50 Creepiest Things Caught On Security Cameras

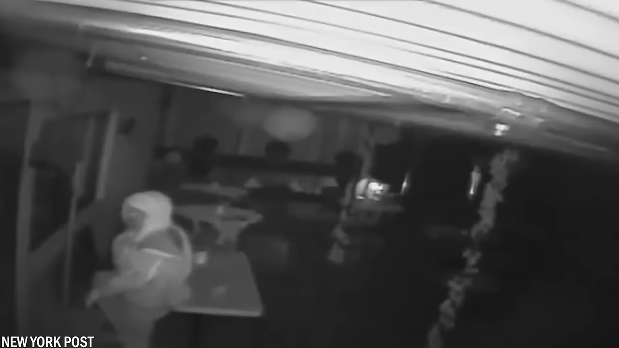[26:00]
this must have been a very frightening moment don't you think
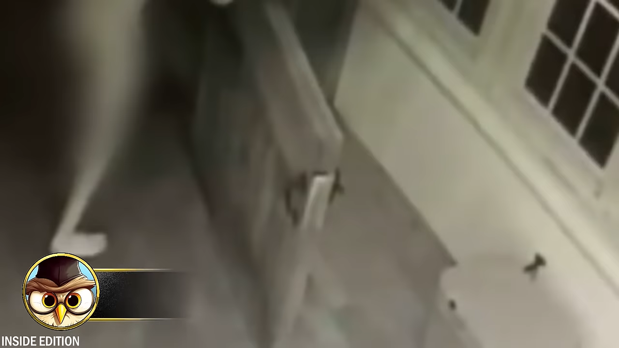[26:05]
not all creatures we managed to capture on camera can be attributed to supernatural power after all there are
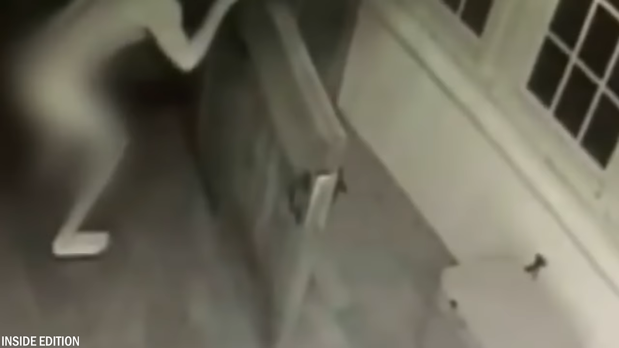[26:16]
video shows the exact moment a man wearing a ronald reagan face mask tried to enter her property fortunately
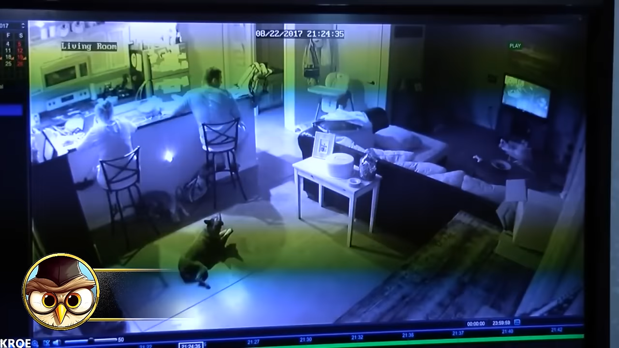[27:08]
this video came out in august of 2017 in which the hernandez family were having dinner when the man suddenly noticed something on the security camera he
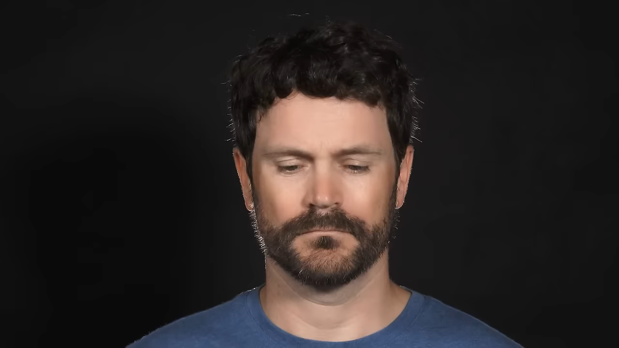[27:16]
ran to the television screen and said what was that was that a person wait what he
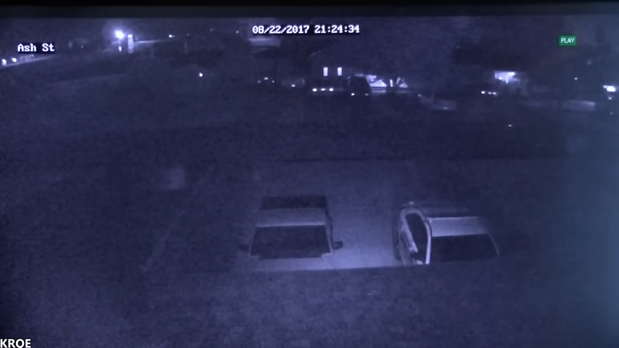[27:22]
and his wife looked back at the footage and they saw a translucent figure walking along their driveway moments